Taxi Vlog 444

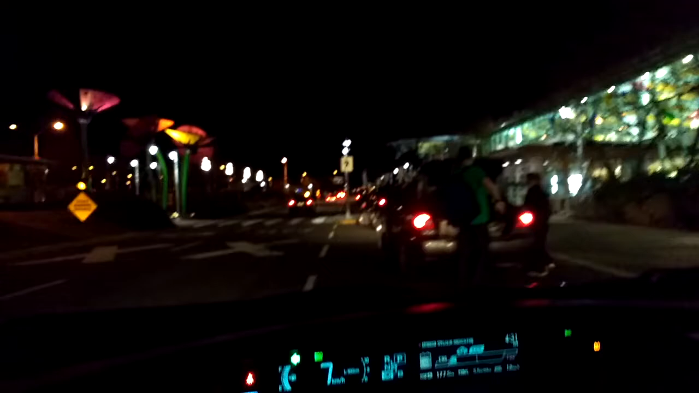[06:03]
We are at the airport, and this has been a curious, strange night. It started off with a call
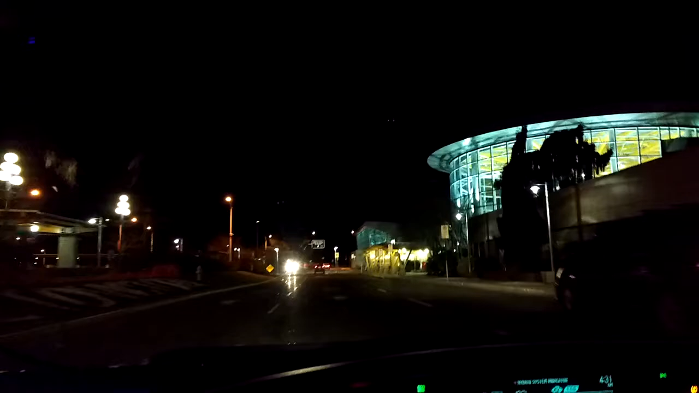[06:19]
in another zone about 2 minutes after I got into the car.
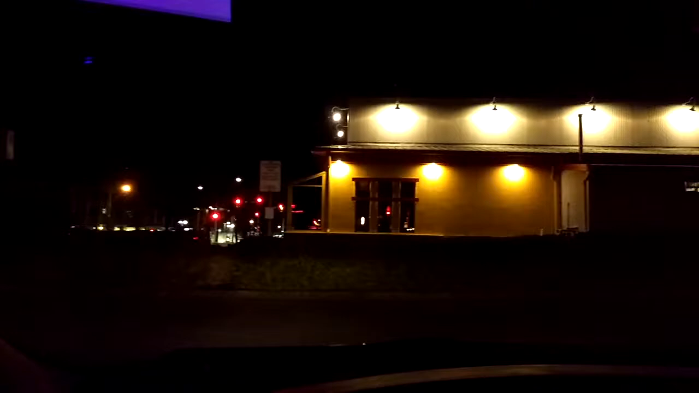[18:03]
It's Saturday morning. It's 6:05. And there goes a skateboarder dressed in black. Right into the street. There he goes. See him? Of course you don't. It was busy. The students at the university are having, or just had, a bunch of
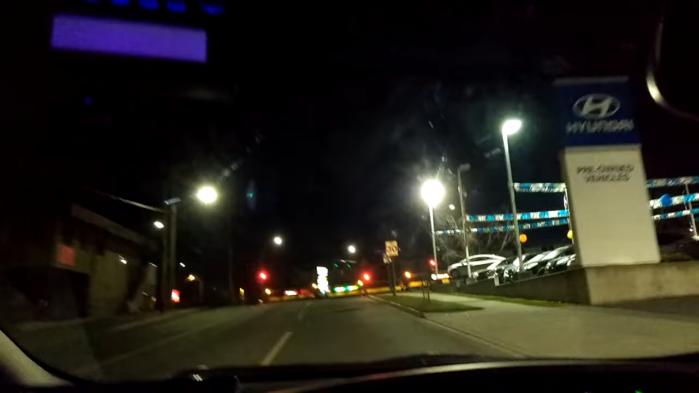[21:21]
and go home and sip some whiskey. Hope yours could be better than mine. And that's it. Walk right out. Just walk right out. Don't pay no attention to no cars anywhere. No. That's the way they do things here. Pedestrians, they just mosey on out. Get in the way. Oblivious to everything that's going on around them. La La Land. California, Canada.